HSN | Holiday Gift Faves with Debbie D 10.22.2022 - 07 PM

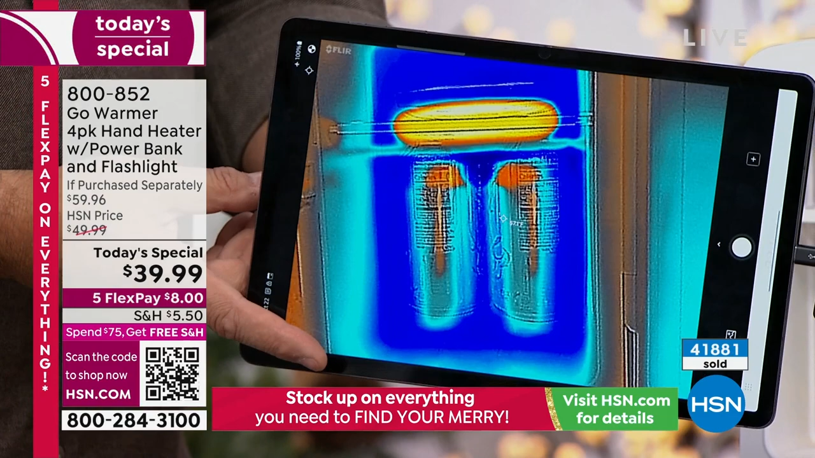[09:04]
Right. I've got the Go Warmer sitting on the top shelf right there, and oranges and reds and yellows are hot. That thing is on fire in there, okay? Right. It's really hot. But look at the cans behind it. They're starting to heat up too, because the Go Warmer, and it's not even touching them.
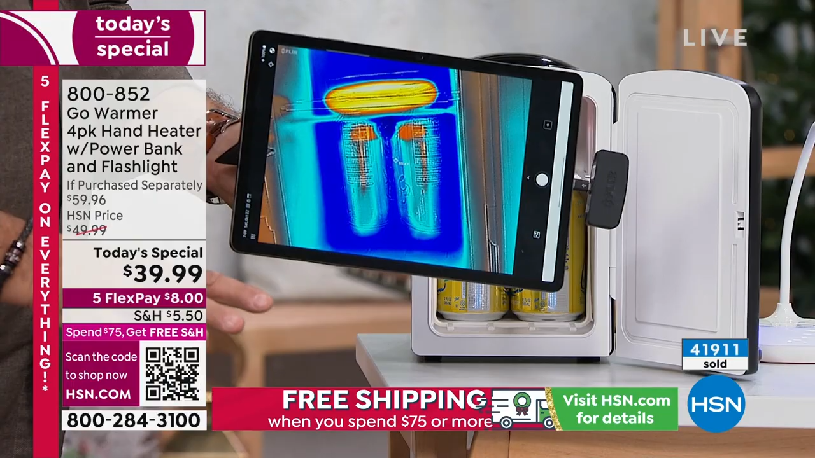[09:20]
Right. It's like, you know, a couple inches above them, and in front of them, by the way. And they're heating up as well.
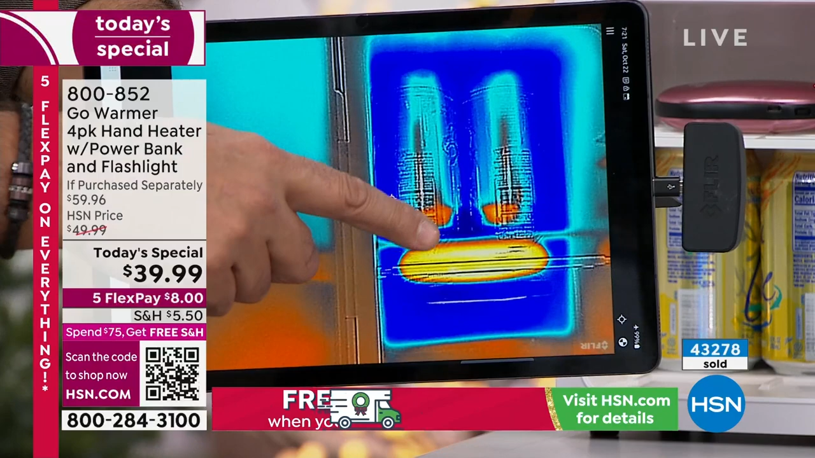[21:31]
They started out completely blue, and little by little, you could see the red is kind of working its way down here. Remember, dark blue, the dark colors are cold. The bright white and the yellows and the oranges, that's hot. You could see that is a lot of heat in there. And you, again, if you feel like you're one of those soda cans when you're outside shoveling that driveway,